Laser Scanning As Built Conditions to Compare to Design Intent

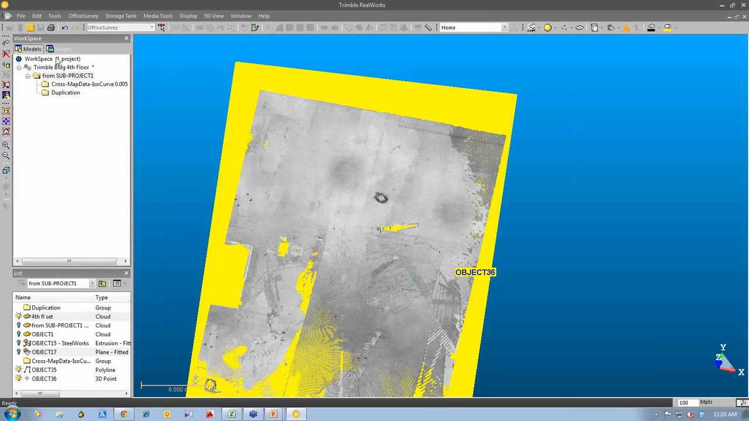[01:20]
And if we go into our Scan Explorer.
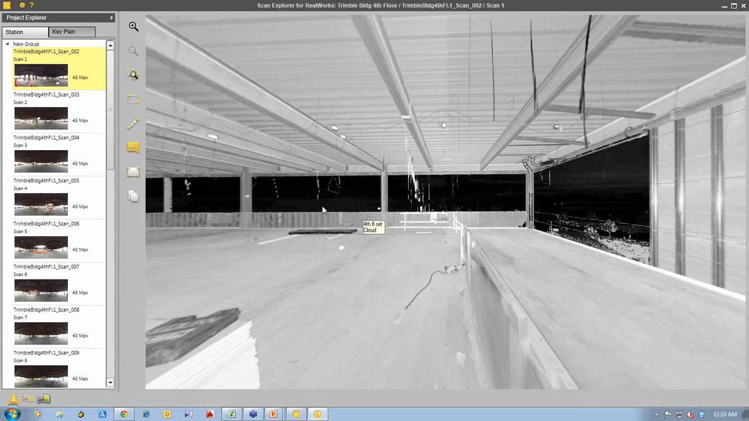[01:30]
And let's navigate through here. So here we have lots of beams. So one thing we can do in the Scan Explorer view is we actually take some measurements from the underside of this beam to the floor. And you'll notice that these beams are at a slight angle. This is on the high level of the building. So we have the roof above it. And we can take some measurements to make sure that the actual design and the construction are the same.
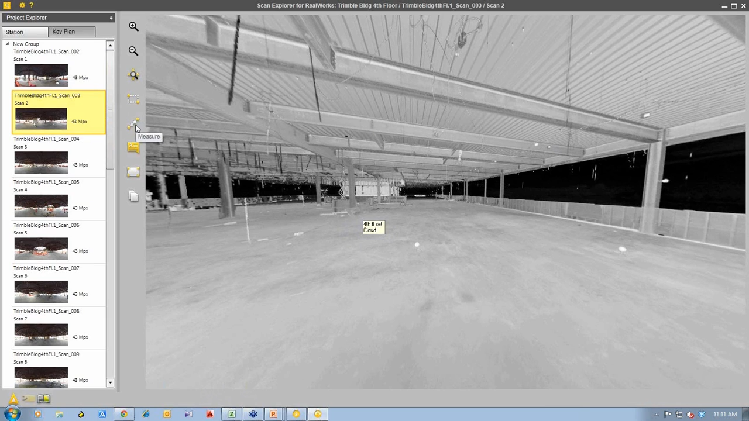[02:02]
So what we can do is use our measurement tool in here. And we can take some vertical measurements. This tool here is called the distance along the vertical axis. And no matter where I click from the underside of this beam to anywhere on the floor, it will take a straight down vertical measurement. So here you can see a clearance of 3.672 meters. As we go further up in the beam to the floor, you can see that this distance is increasing because the beam is at an angle.
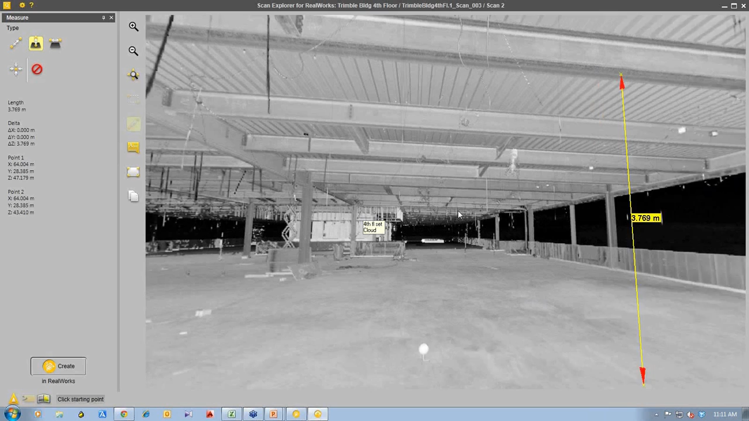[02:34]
You can see that it's moving at the right angle here.
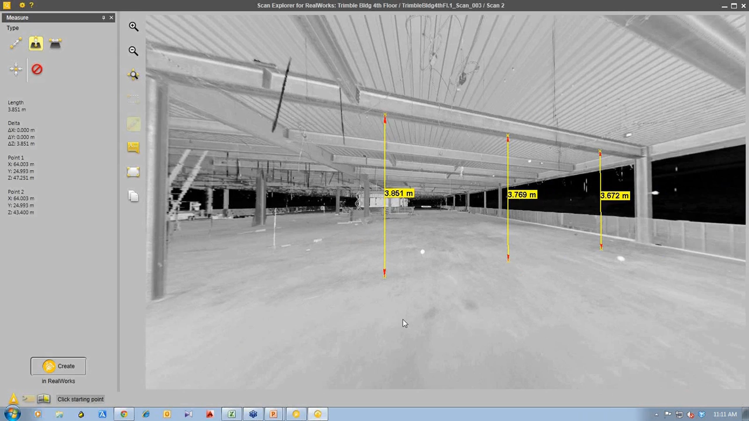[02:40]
So what we could do is have some comparison measurements of the design. And we can compare this to make sure that this clearance is as it should be.
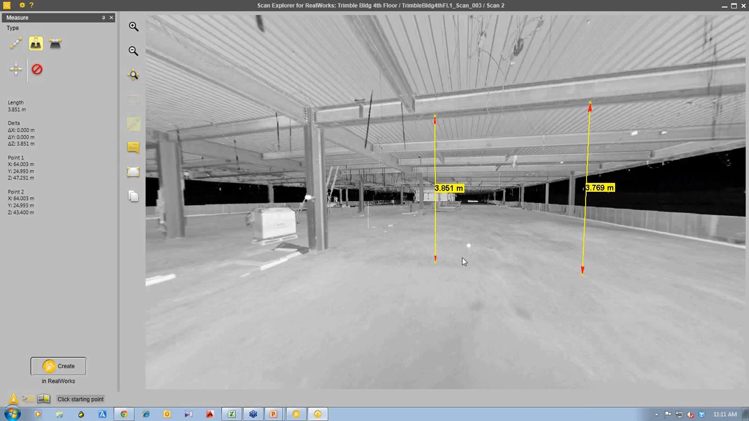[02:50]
We can also measure horizontally between things. So maybe we want to know the distance between this vertical column and the core here to make sure it's correct. So we could measure along the vertical axis. We can measure from the inside here to the wall over here. And it gives me the horizontal clearance distance between that horizontal or that vertical column and the concrete core of the stairwell here.